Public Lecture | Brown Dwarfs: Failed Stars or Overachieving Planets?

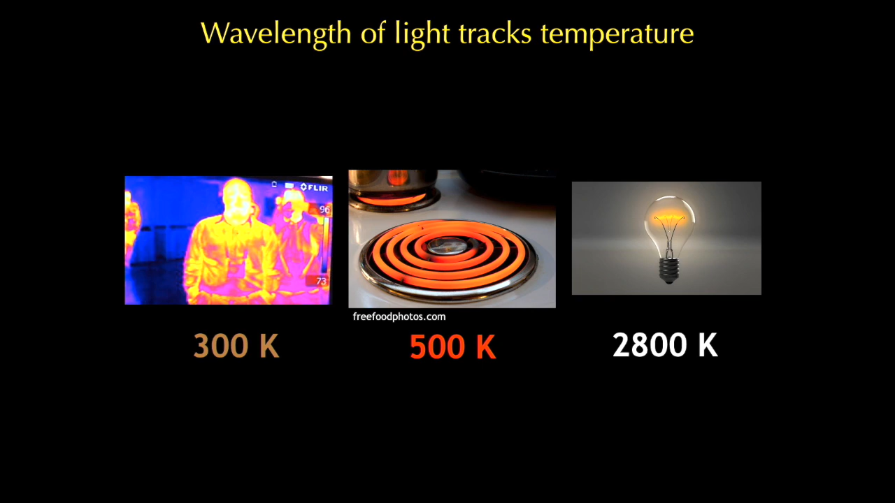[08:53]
So if you have a special infrared camera, you can actually see the energy being given off just by a human being at the at everyday body temperature. This is actually a self-portrait of me trying to prove that I'm actually an infrared astronomer. Okay. All right. So this is true for items here on Earth. It's true for stars as well.